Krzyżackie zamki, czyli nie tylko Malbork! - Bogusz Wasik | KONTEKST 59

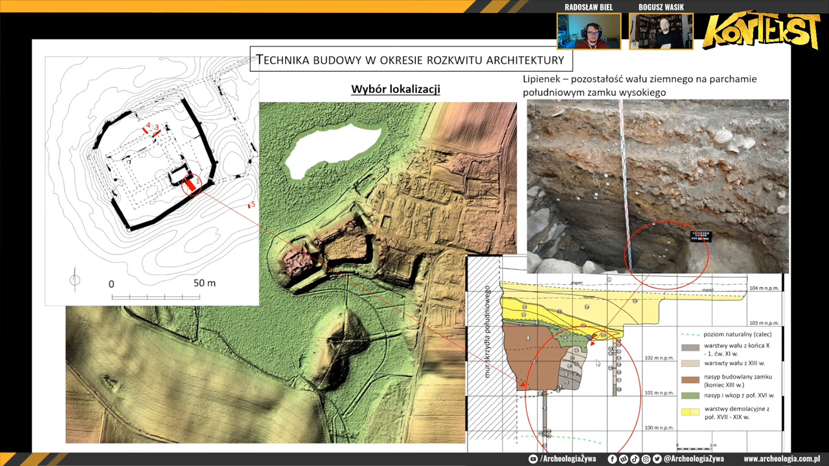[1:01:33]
Miedzymurzu na tym Parkhamie zachowały się warstwy wału co ciekawe dwa poziomy wskazujące że krzyżacy pierw ten wczesnośredniowieczny gród bo to był wczesnośredniowieczny gród bo zaadaptowali odbudowali potem on został zniszczony i potem dopiero dopiero na tym miejscu zbudowali zamek murowa cechą charakterystyczną też dla tych zamków